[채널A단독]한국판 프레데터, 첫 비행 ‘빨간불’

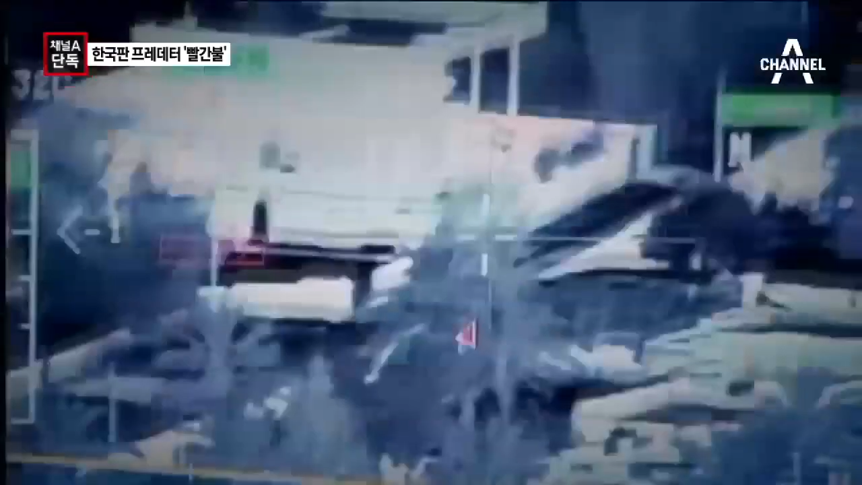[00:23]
미국의 무인 정찰기 MQ9 리퍼 경찰 중 포착된 정보를 지부와 주고받은 후 목표물을 정확히 타격합니다.